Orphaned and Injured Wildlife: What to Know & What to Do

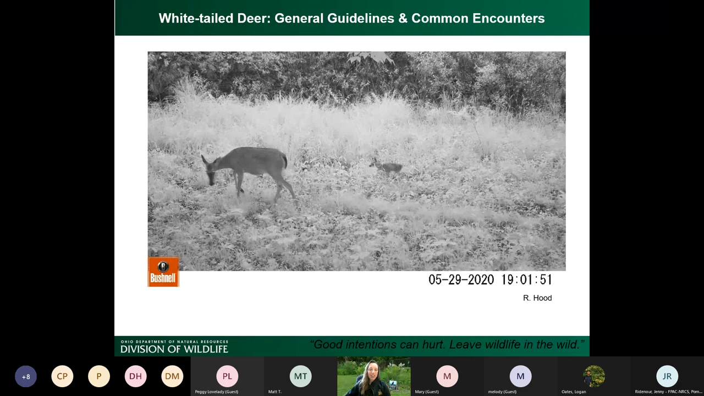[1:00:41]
Look how slowly it's moving. Imagine if that doe continues on for hours foraging and feeding and traveling about. This fawn is going to wear out really fast. Those tiny little legs just can't keep up. So, this is a really good reason why the doe doesn't travel great distances in its
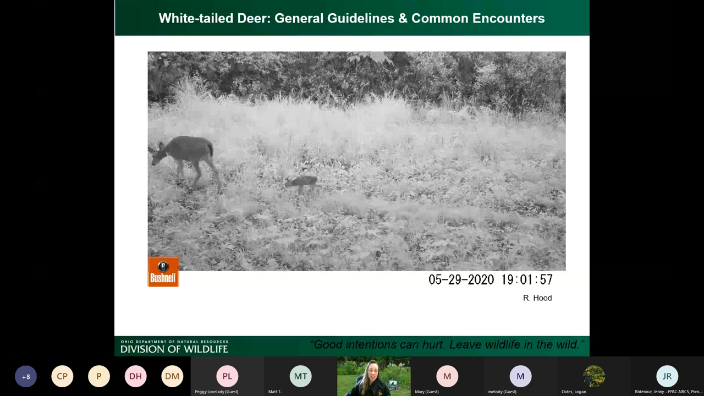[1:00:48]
first – the baby's first few weeks of life. Because the baby just can't keep up. So, once the fawn does grow big enough, then it will start following mom around a whole lot more.